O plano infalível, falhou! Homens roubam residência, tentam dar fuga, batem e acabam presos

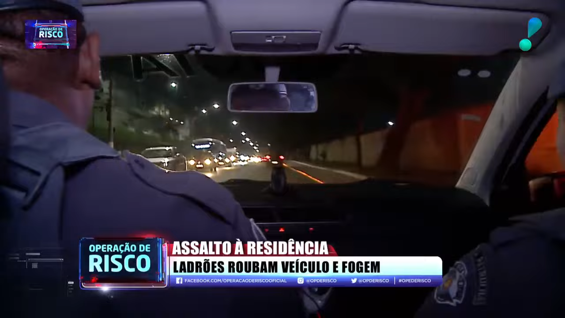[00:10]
A equipe se deslota com brevidade para chegar ao local da ocorrência. A equipe está chegando, vem com o... Vimos a viatura.
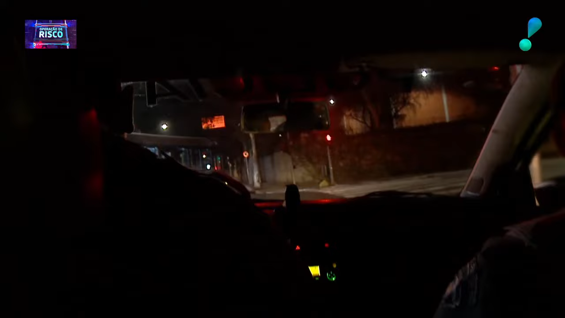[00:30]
Viatura do primeiro batalhão, viatura do apoio, alteração de risco, acompanhamos tudo em cima do quadro.
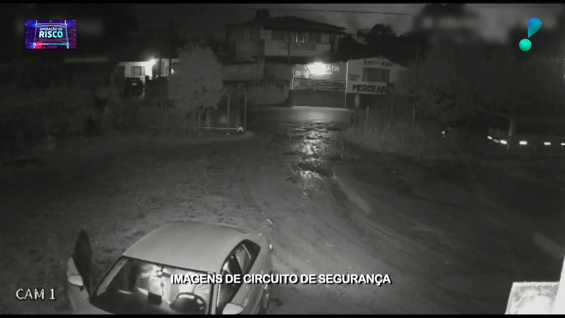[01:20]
Câmeras do circuito interno de segurança da casa flagraram a ação dos bandidos. A ação é rápida. Os ladrões invadem a garagem e anunciam o assalto. As vítimas são colocadas no banco de trás do veículo.
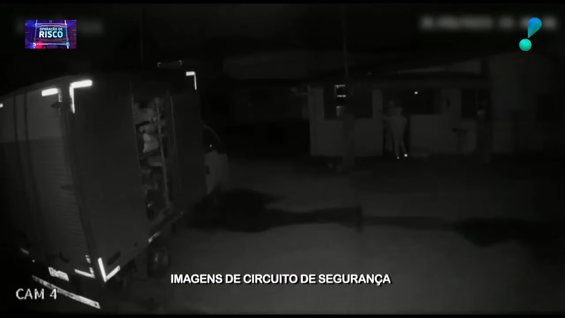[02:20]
Nessas imagens, os meliantes aparecem entrando no imóvel com toda tranquilidade.
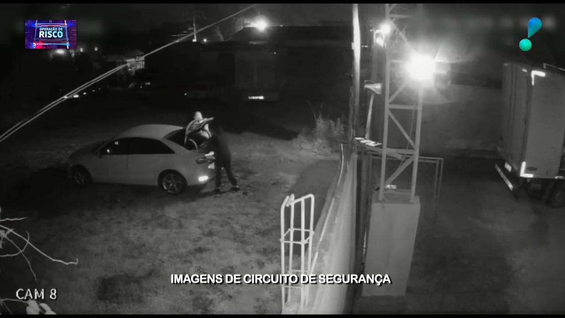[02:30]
Eles entram na casa da vítima e levam o que podem. Eles roubaram a casa hoje já? Como é que é?